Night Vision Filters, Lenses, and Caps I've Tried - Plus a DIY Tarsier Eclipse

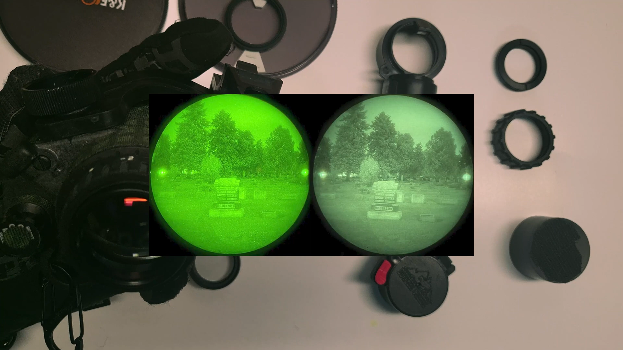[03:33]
In your eye, the image from the tube will look less green and closer to a white phosphor. It's not exact, but if the harsh greens from green phosphor are irritating to your eye, if you're using this for a long period of time, some people swear by these. I think it's just more of a fun gimmick. It makes it look a lot nicer.